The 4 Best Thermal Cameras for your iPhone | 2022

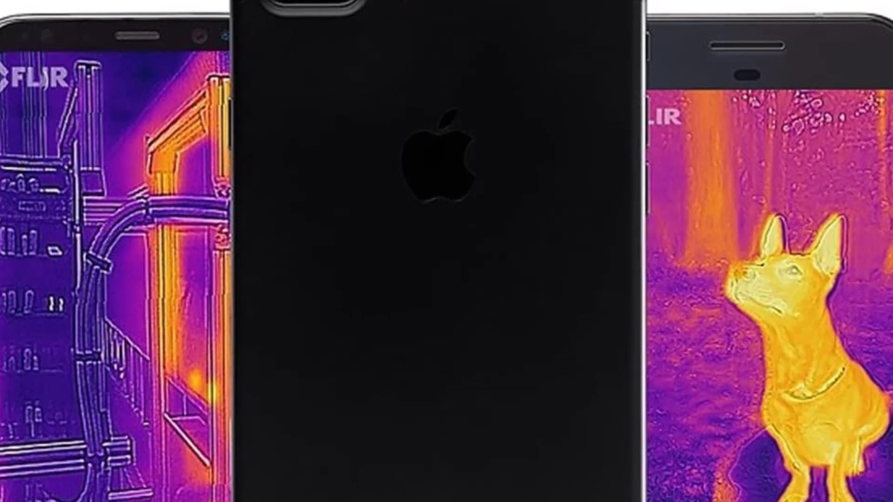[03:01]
Its heat detection and temperature screening capabilities are lower too because it can only measure hotspots within a temperature range from minus 4-248 degrees Fahrenheit, minus 20 to 120 degrees Celsius, with a 0.15 thermal sensitivity.
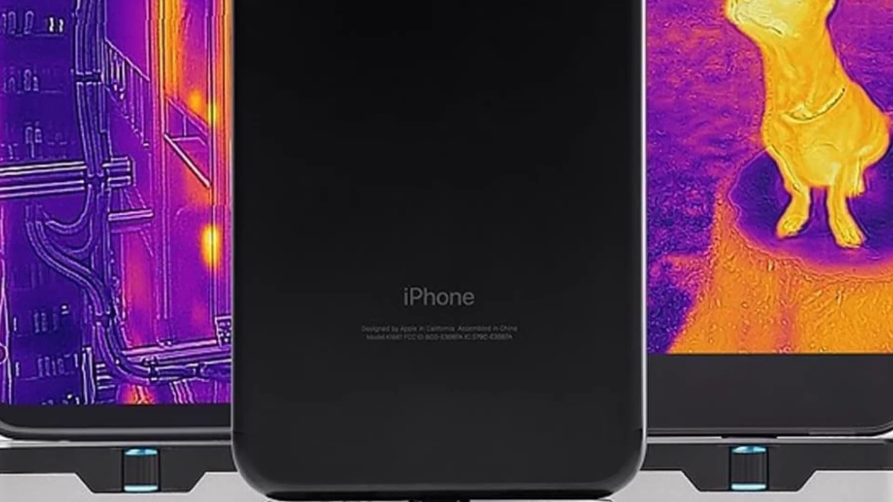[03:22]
2 for the entire camera and 10 for just the thermal imaging system. The 2-10 plan is activated once you complete product registration within 60 days of purchase. But here is the catch, this camera costs half as much as the 1 Pro, so you can't not take that into consideration.
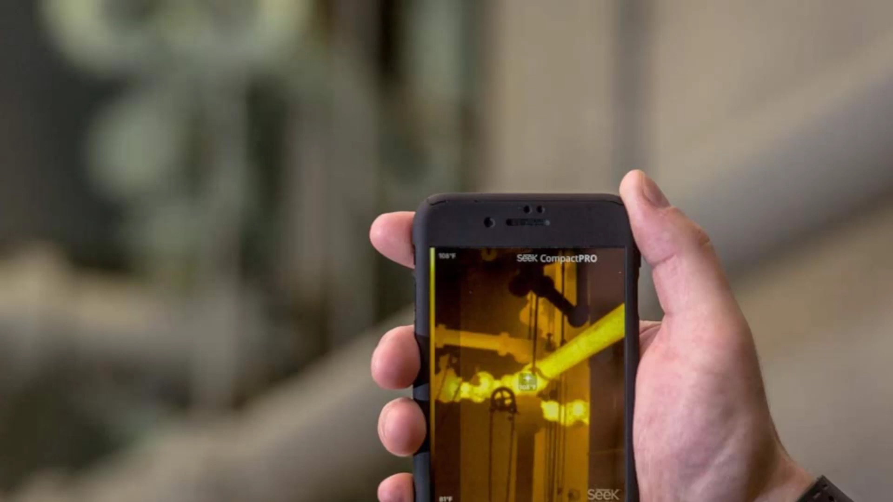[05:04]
At number 4, Seek Thermal Compact Pro, the way it works is similar, there are three different versions of connectors, micro USB, Android USB-C and Lightning, but we'll be focusing only on the iPhone version here.
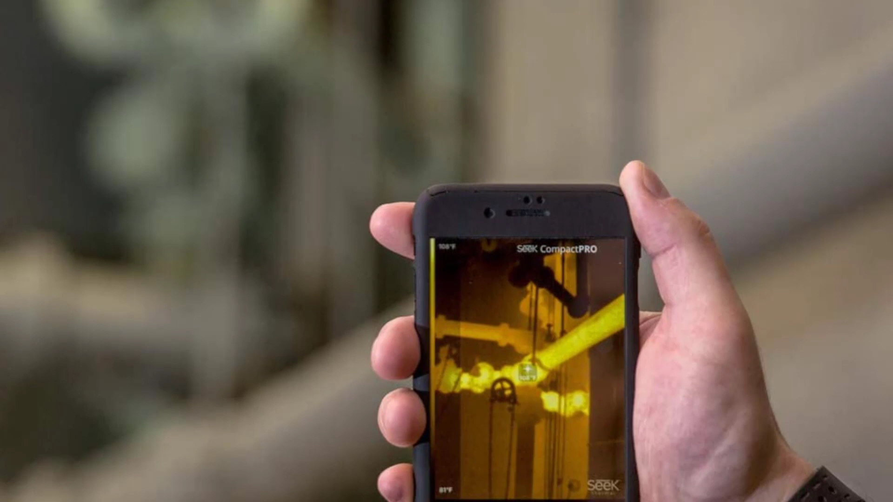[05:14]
You can place it anywhere using a USB cable extension, but it has to be compatible. To use it, you plug it into the phone, download the Seek Thermal app from the iOS App Store and you can start capturing thermal images.
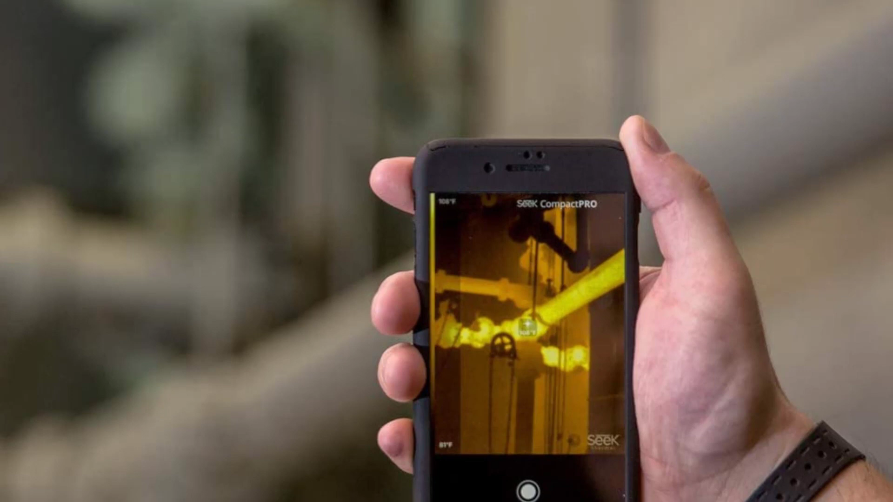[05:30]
It is also compatible with iPhone X, 11, 8, iPhone SE and other models.
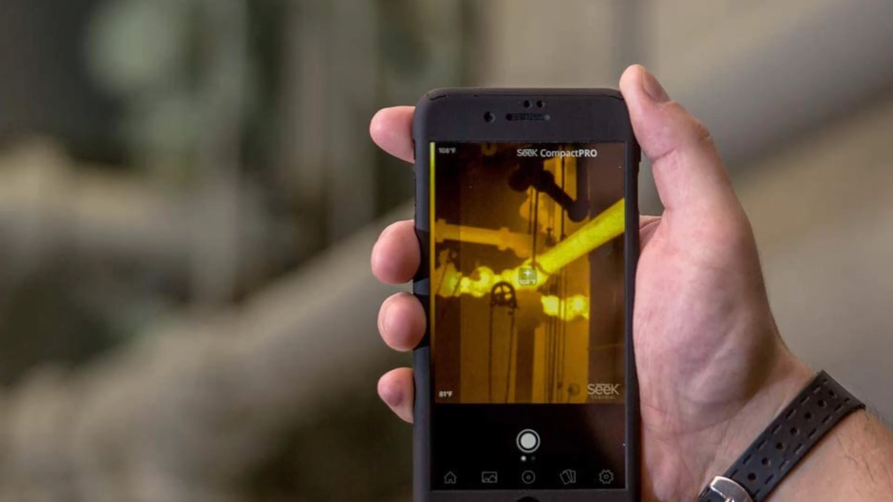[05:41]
The iPhone app allows you to capture images and also record video together with offering the option to adjust emissivity and reflected temperature.
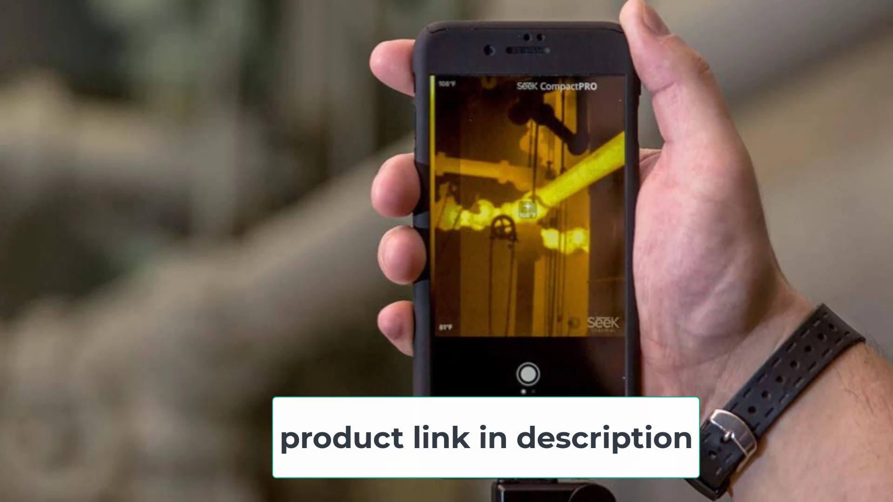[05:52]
It is simple to use, you don't need a user manual to start capturing images.
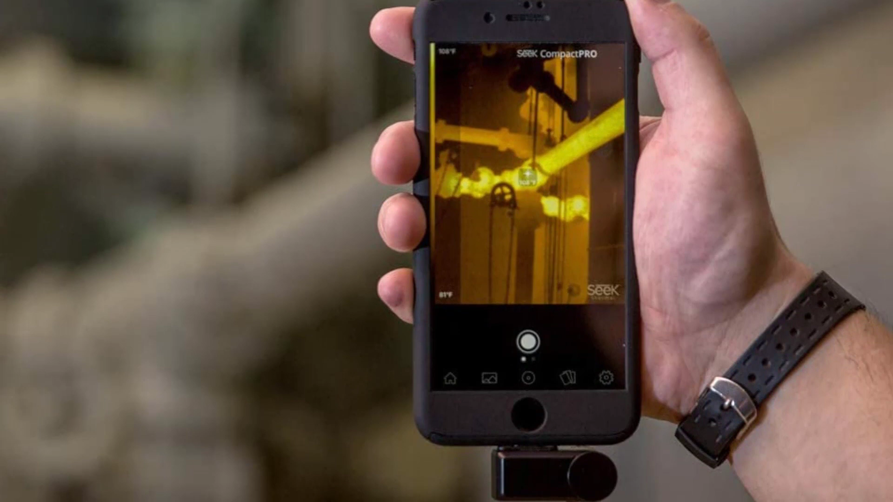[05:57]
As we stated before, it works differently because it only has an infrared sensor built in, there is no battery or visual camera and that is because it uses the smartphone's resources. This infrared thermal imaging camera has two very strong points.
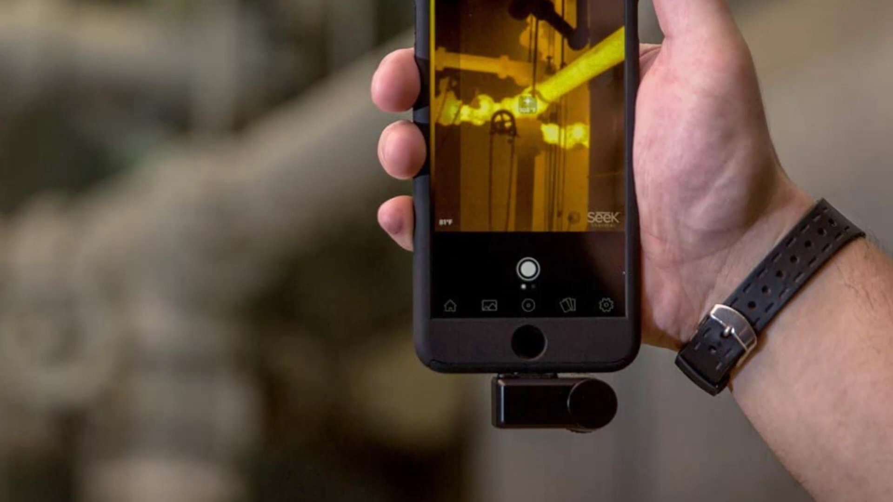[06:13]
The first is its 320x240 thermal resolution with which you probably won't even need MSX because you get 76,800 pixels in the image.
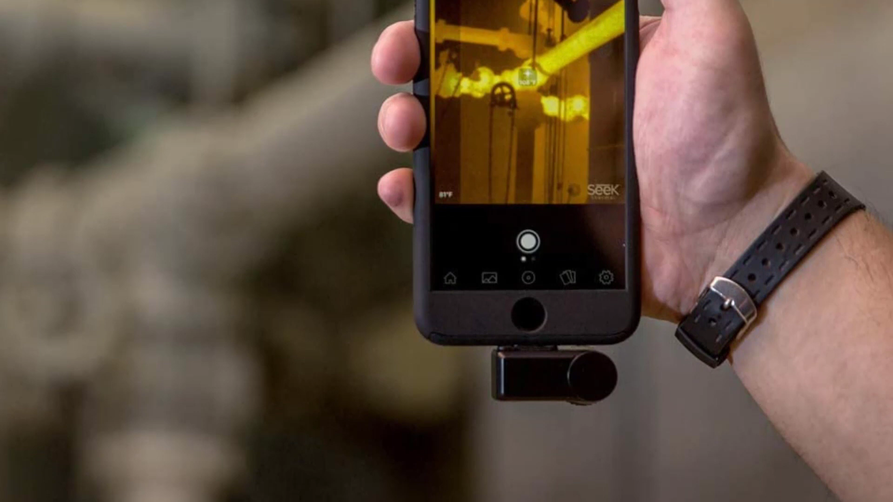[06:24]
The second big advantage is the fact that it can detect warm and cold areas up to 1,800 feet away, just like the Seek Thermal Reveal Pro.